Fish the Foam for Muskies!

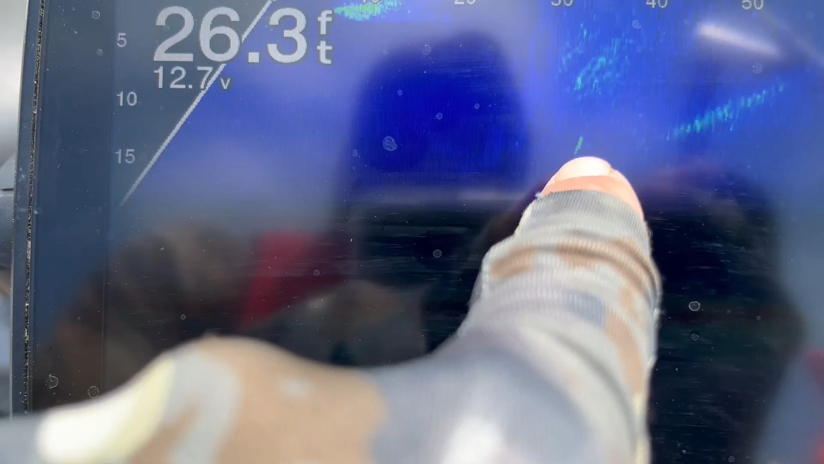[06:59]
On screen: depth 26.3 ft
And you can see that my bait is 12 feet down in the water column right there.
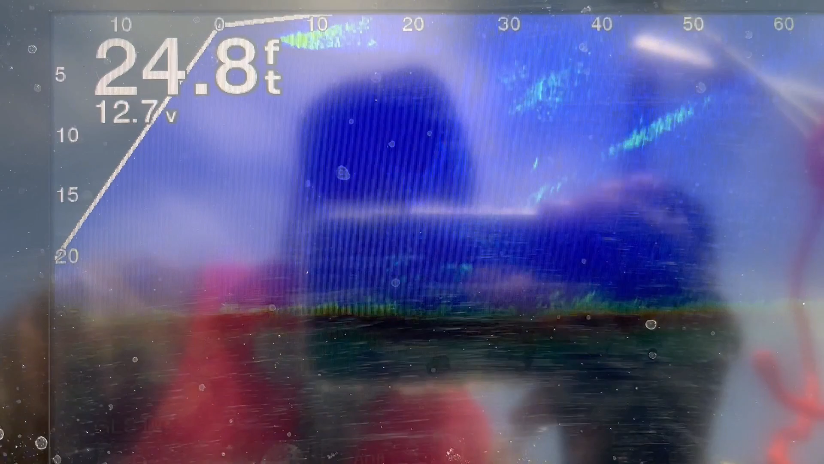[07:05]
On screen: depth 24.8 ft
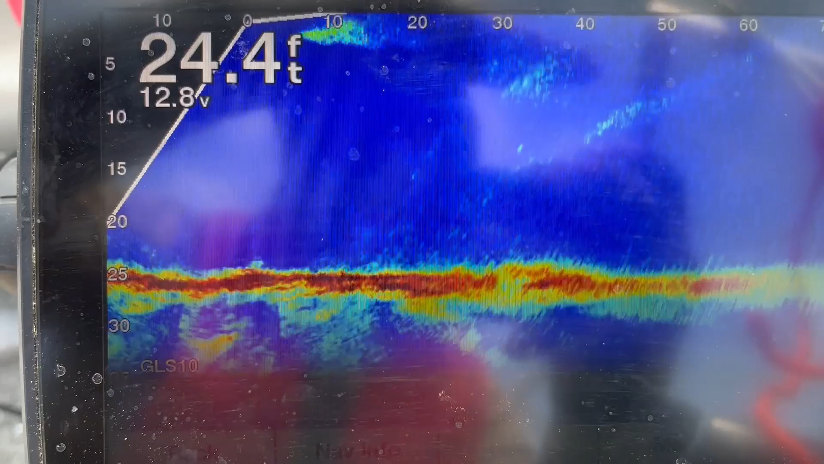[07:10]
On screen: depth 24.4 ft
Prop wash, stuff on the bottom. Oh, hopefully we see a muskie come up there.